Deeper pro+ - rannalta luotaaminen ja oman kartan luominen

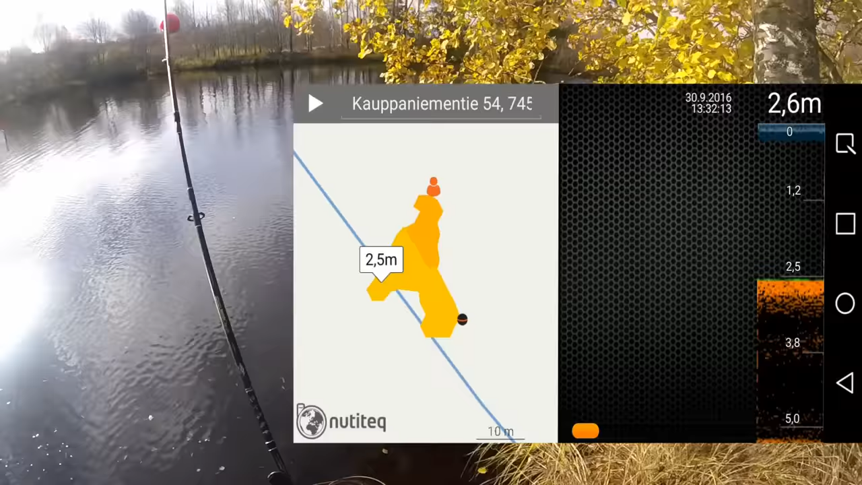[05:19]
On screen: depth 2.6 m
Ei tarvii lähteä venettä ostamaan sen takia. Että pystyt luottamaan. Nyt siirryttiin vähän eri paikkaan.
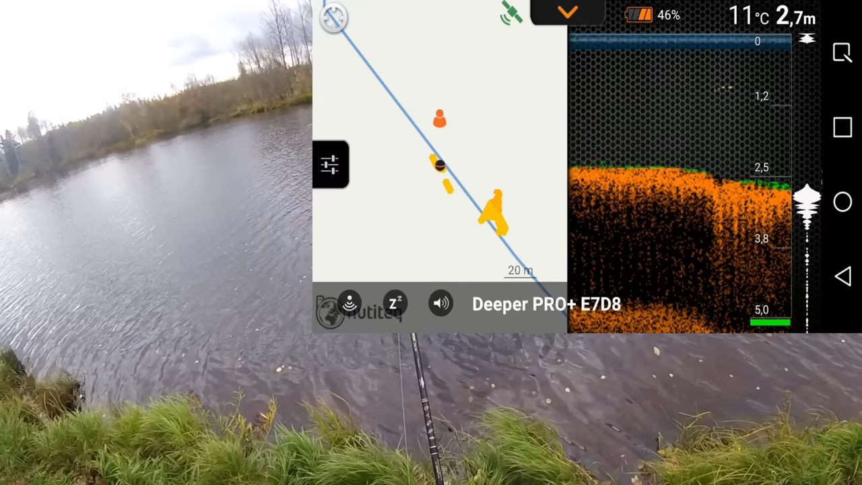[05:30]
On screen: water 11°C
Tällä kartalla näkyy nyt se edellinen paikka. Tuolla näkyy. Painasi tuosta. Siellä näkyy kaksi metriä. Ja siellä on tosiiaan se edellinen paikka. Ja nyt katsellaan tässä että mitä on. Ja tieltä pystyy tosiaan. Niin tuosta kun laittaa kalakuvaakkeet. Piellen niin se näyttää sitten kalat kuvaakkeena.
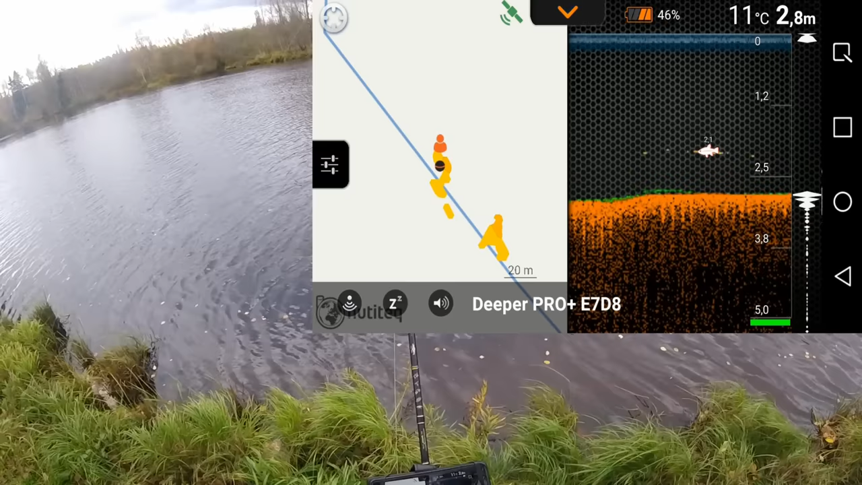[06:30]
On screen: depth 2.8 m, water 11°C
Siinä on kallo. Ja sitten. Sillan voi tehdä. Että jälkeen ottaa kalakuvaakkeet pois. Niin silloin se näyttää ne kalat sellaisena viivona. Että se on vähän semmoisella edistyneemmin. Jotta enemmän kalastavat. Siinä näkyy nyt keskellä näkyy tuommosia viivoja. Ja kun mä otetaan kalakuvaakkeet niin... Niin kun näyttää niin siinä on nyt kalo.
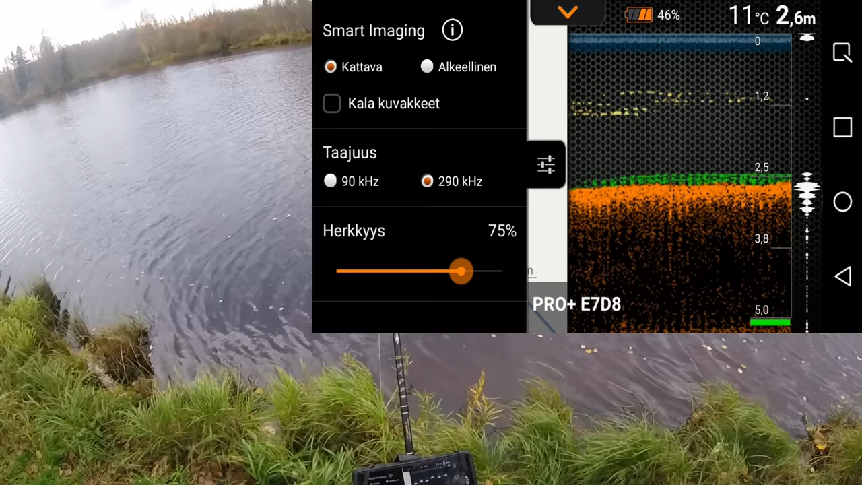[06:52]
On screen: water 11°C
Kalakuvaakkeet pois. Niin se näyttää tuommosina viivona ja pisteenä. Alussahan kannattaa tieten niin pisteenä.
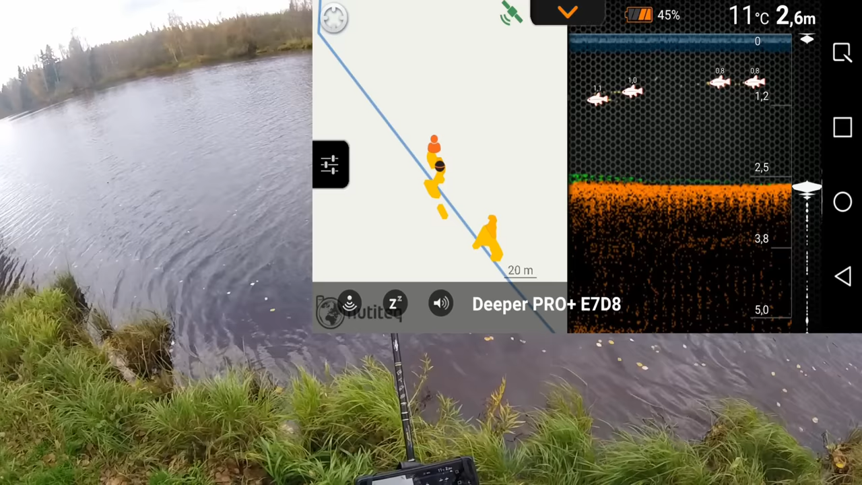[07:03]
On screen: depth 2.6 m, water 11°C
Jos ei ole vielä paljon kaikuluottamia käyttänyt. Niin tuommosina kalakuvaakkeina pisteenä. Niin se on ehkä helpoa.
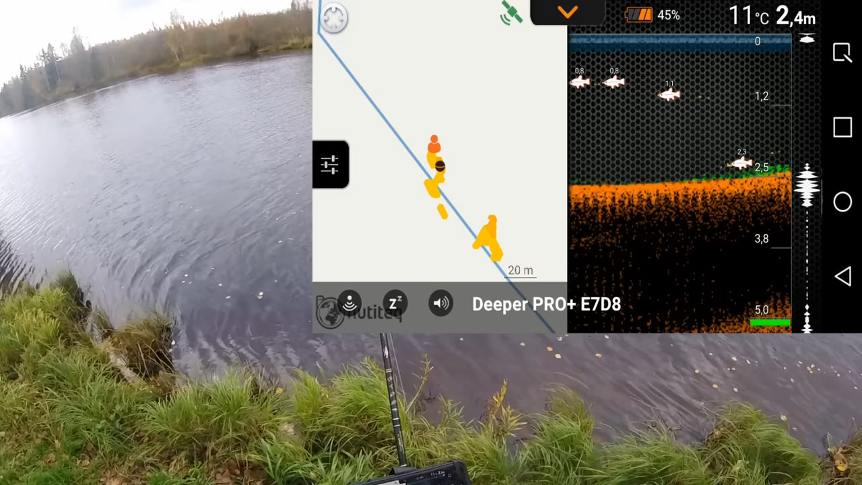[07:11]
On screen: depth 2.4 m, water 11°C
Mutta sitten kun oppii pikku hiljoa. Napsii ne pois. Niin oppii sitä lukemaan. Mitä kaloja sillä on kun tullaan erilaisia kääriä ja viivoja eri kaloilla. Mutta ei mitta. Siinä oli vähän informaatiota tästä tietoa tästä.